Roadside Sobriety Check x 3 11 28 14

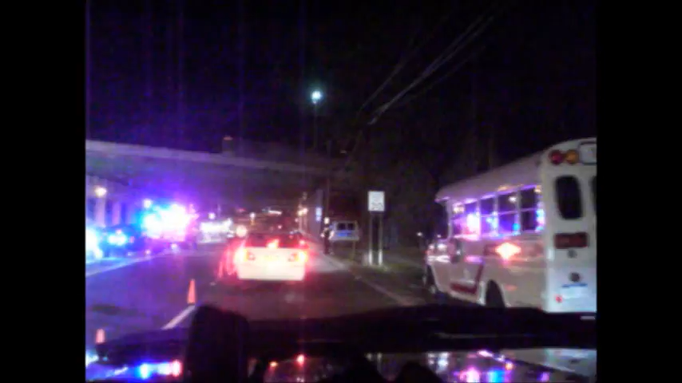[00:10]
They've got the Maranek Fire Department doing a roadside inspection for drunks, maybe? I don't know. I'm not drunk. Are you drunk? I'm not drunk.
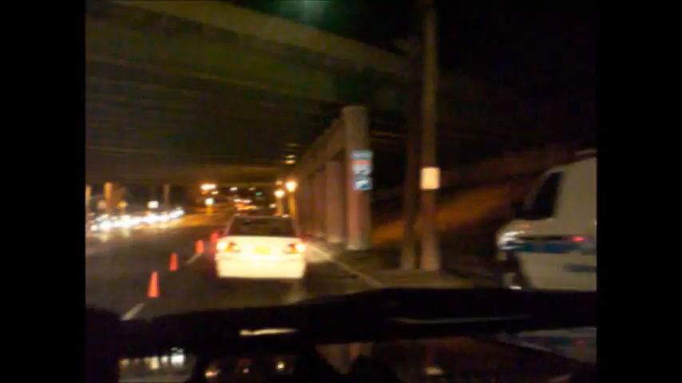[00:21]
Waving people through. Checking people over there. Hey, you're drinking. I'm not drinking. Far away. I ain't been drinking. Not tonight anyways. Last night? Oh, yeah. Thanks so much for getting on to 95 North. Oh, well.
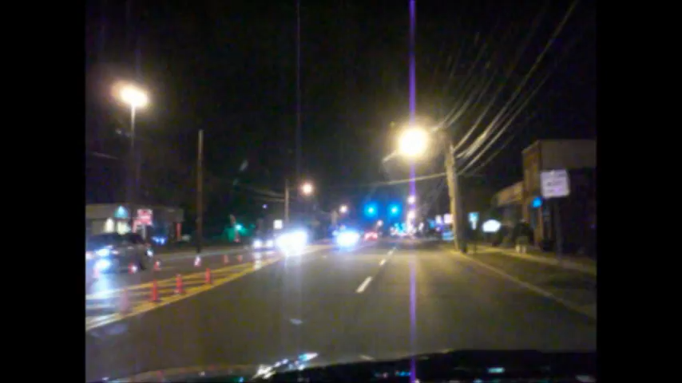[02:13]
Why can't I get on the interstate? Closed. The traffic. Bugger. I don't think I got one guy up here just in case someone makes a run for it. Hey, give me a video to the YouTube video game. He's watching YouTube videos. Snowplow. Put it on long play so I can get more memory.
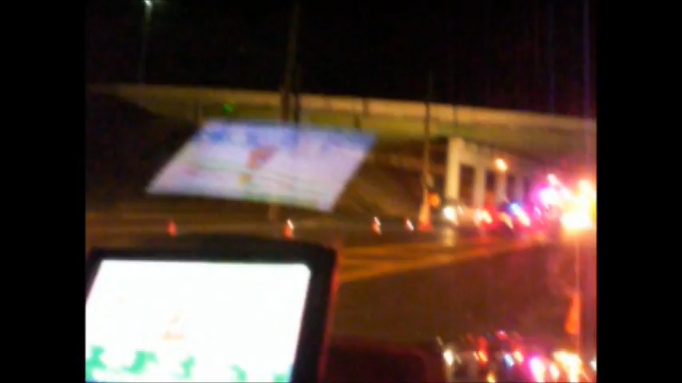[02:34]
Did pretty well the last time going through. Maybe I'll just keep going through, round and round and round.